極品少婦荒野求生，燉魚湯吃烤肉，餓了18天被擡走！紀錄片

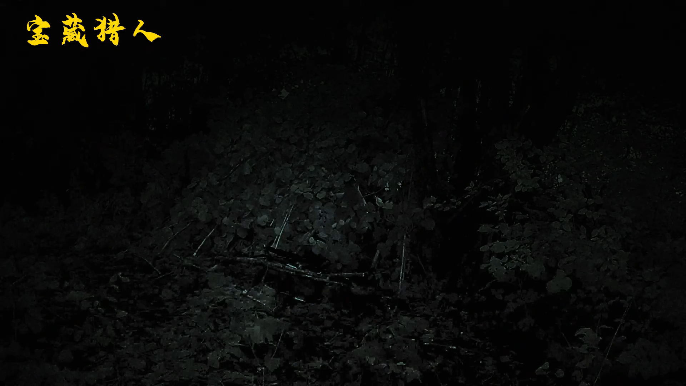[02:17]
晚上他们就躲在庇护所里休息这样的庇护所
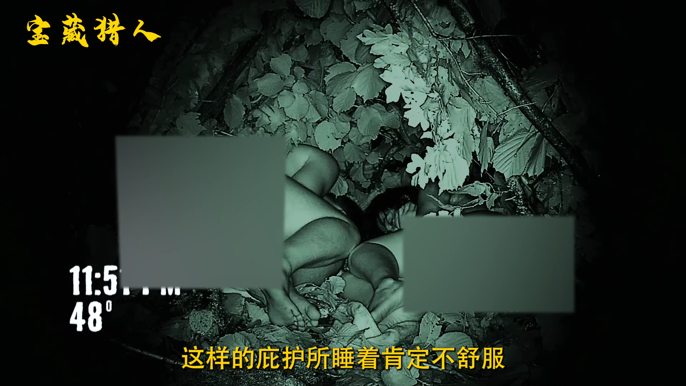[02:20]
睡着肯定不舒服庇护所外面出现一头黑熊亚当吓得敲响铁锅
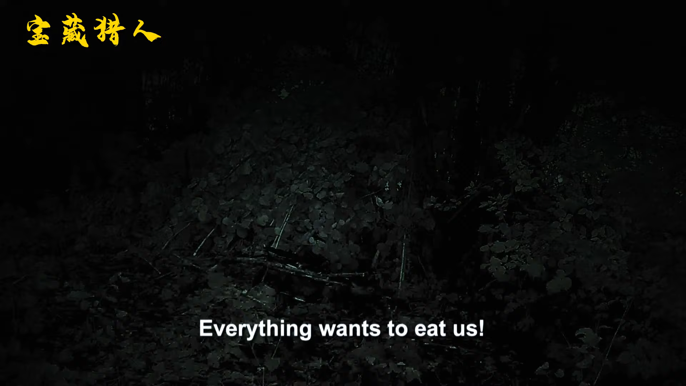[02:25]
黑熊并不知道是那个海老发出的